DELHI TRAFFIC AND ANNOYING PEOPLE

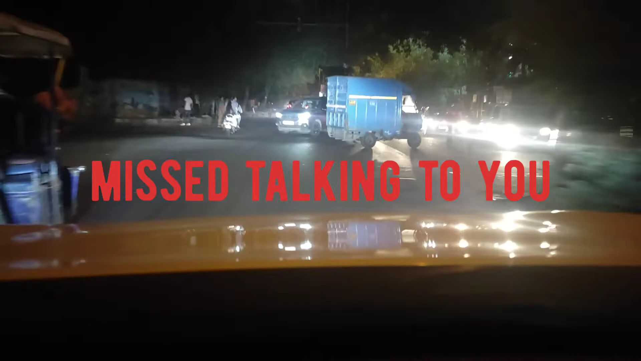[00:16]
मारी थी कि यह पीछे से आज कल
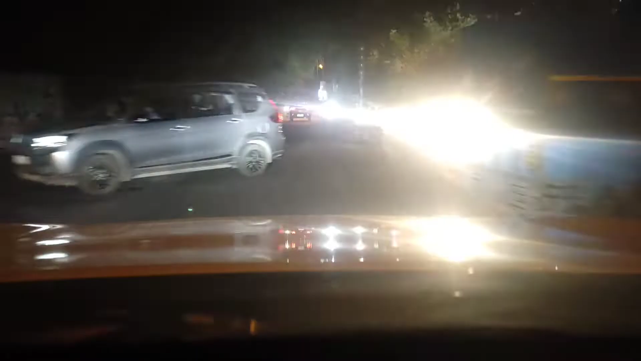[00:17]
रात में जब जैसे ना एलीडी एचाइडी होई सब
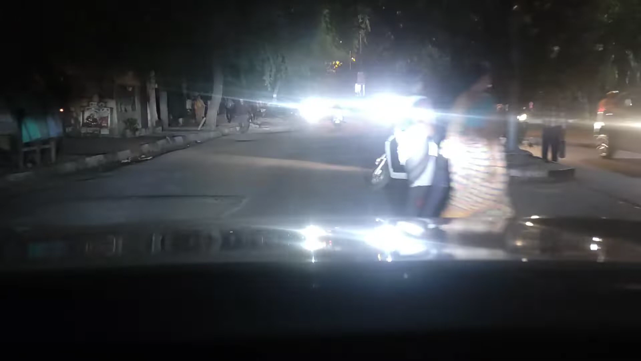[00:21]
जो गाड़ियों में � लग्काने लगए हैं तो उसमें क्या होता है पीछे से बैठे बैठे बैठे बैठे
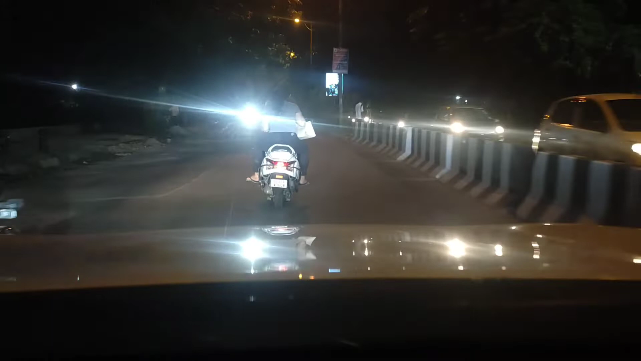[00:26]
बंदा आगे वली गाड़ी को ना अंडिपर मारता रहता है गंदे तरहीं से
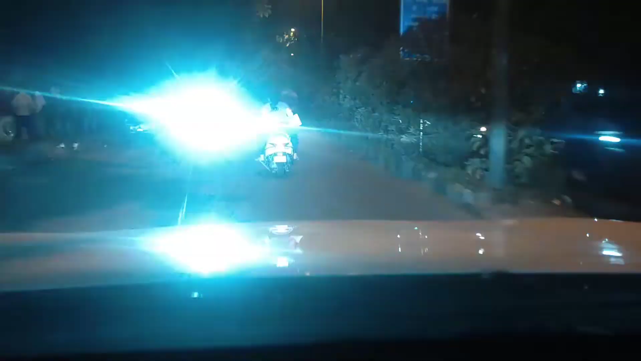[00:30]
और दैट इस सो इरिटेटिंग मालब
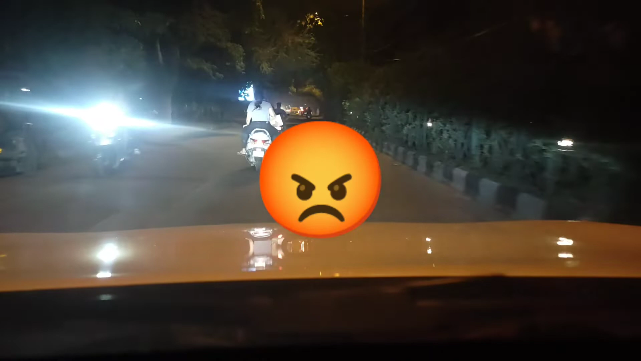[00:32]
जर्वत नहीं है यह आप को हाईवे पे चल रहा हूं यार अप एक बा और क्या लिमिट
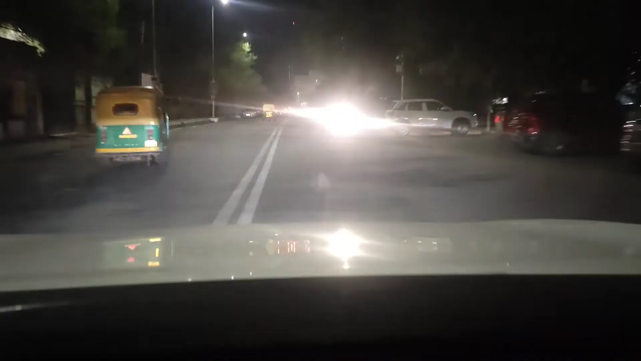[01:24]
शो आफ करना और डिस इस नॉट सम्धिंग कि यार उसको कोई आगे निकलना है वो बस लाइट दिखाने के लिए क्लिए आखिले बंदे
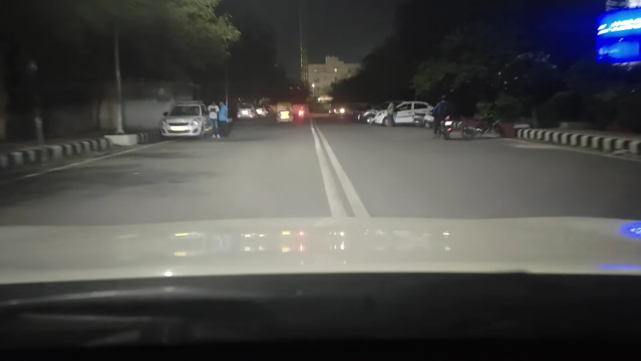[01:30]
की आंकों में लाइट चुप जाए तो वो उस चीज को यूस करते है अब जैसे मैं � आगे
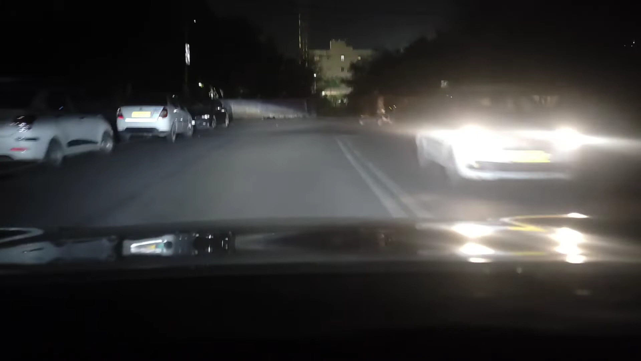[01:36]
सामने इल्कुल अंदेरा है यहां पर अभी कोई ना वो बंदों के ऐसे ऐसे करेगा और
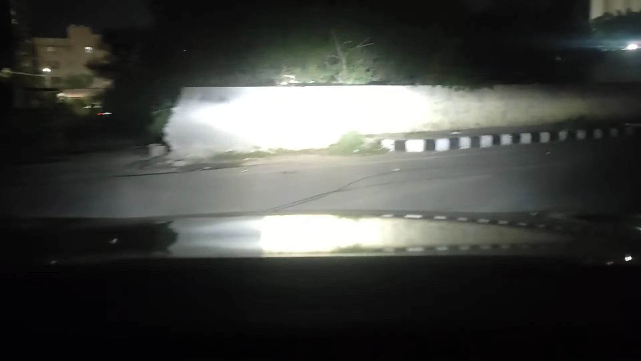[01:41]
दूसरे बंदे को सोड़ा सा यह रहे